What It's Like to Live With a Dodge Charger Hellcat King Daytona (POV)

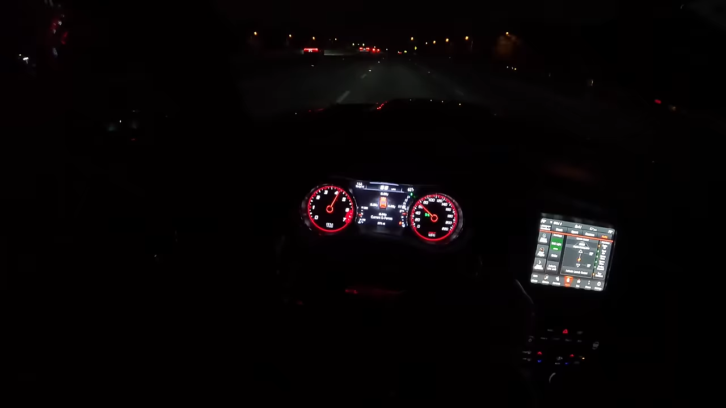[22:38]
Look at the red SRT in the steering wheel, the red back gauges, and listen to this thing. I mean, driving this car during the day is incredibly exciting. So, so fun. But at night, for me, it just absolutely comes alive. And I think all that stems from the fact that I saw a commercial for the original Challenger Hellcat when that came out many, many years ago.